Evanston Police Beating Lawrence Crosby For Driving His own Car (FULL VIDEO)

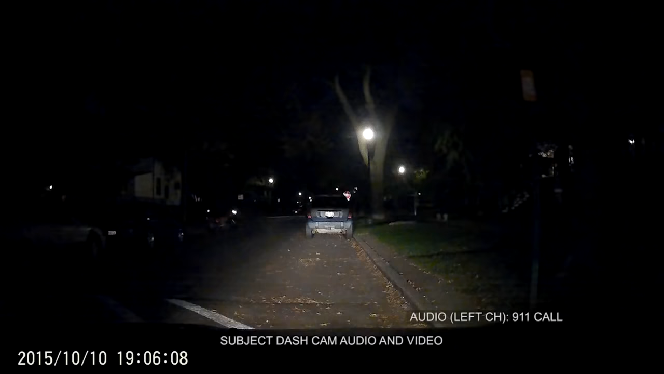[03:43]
I'm one block north of Oakton. Okay, and what did the guy look like? He was African-American with a black hood, probably 5'10" to 5'11". Okay, did maybe 165 pounds. He got into the vehicle? Yeah, he got into the vehicle. Did he have a license plate on the vehicle? He's at the car. Okay. It looked like he was breaking into the car. Right, hold on.
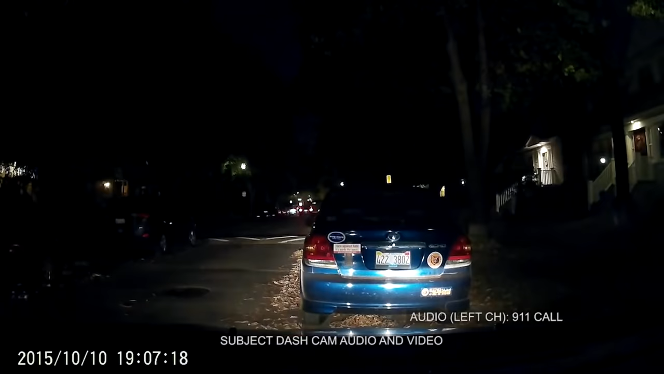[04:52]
He's still sitting in the car? Okay. I don't know if I'm, racial profiling. Just, I feel bad. Did you see him jimmy the door open or do anything? Yeah, he had a bar in his hand, and he looked like he was jamming the door open.
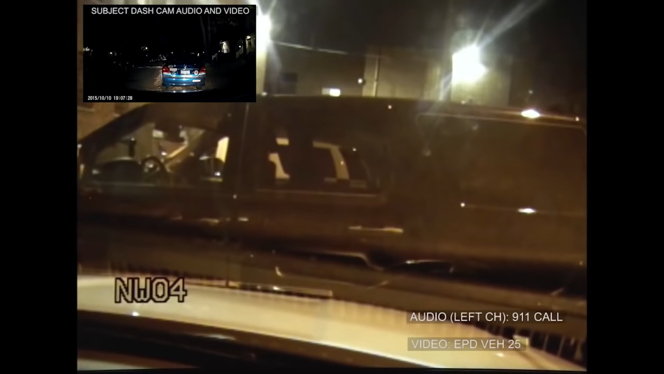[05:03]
What was that? He's heading towards Ridge. No, I think that's all. He's trying to steal the vehicle's heading towards Ridge. Yeah. Because you know how it is, right, back is a little bit dark. You know how it is with black people, man. They think they're always trying to do something wrong.
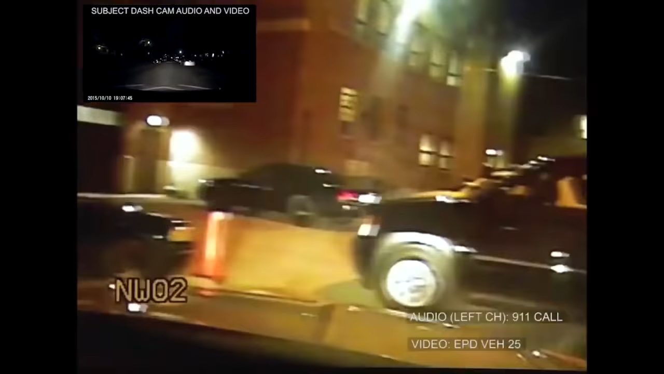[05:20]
Plate on it is Edward 421334, Edward 421334.
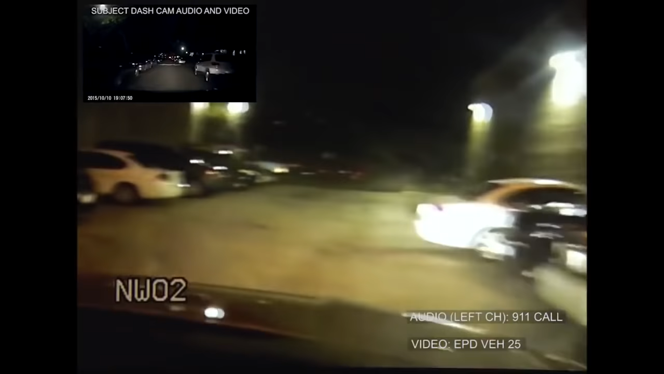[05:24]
They just drove off there now. They're trying to follow me for a little bit. I just stopped and got out of the car. And they just turned around and went the other way. Okay. Oh, man. I'm going to tell my friend about that one. Can't be doing nothing. I have to go into a garage or something next time.
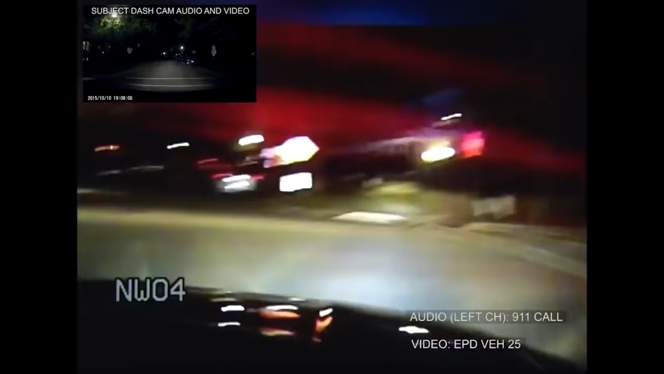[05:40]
He's going up to Ridge. He's at the light of Ridge and Seward. He's taking a right on Ridge. So he's going north. Yep. So I can't really, I mean, I guess you could, there's probably some way you could break into it, but it doesn't use a key. Right, it comes back in a 24 so had to have four-door hatchback. It's not north on Ridge.
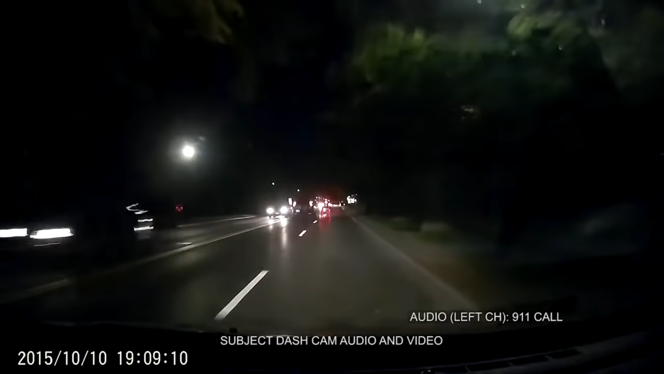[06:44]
He's still north on Ridge, just past Monroe. It's black in color, black four-door Chevy. Do you know what model it is? Yeah. What's the model? Yeah, let me just pull up real quick. Mm-hmm.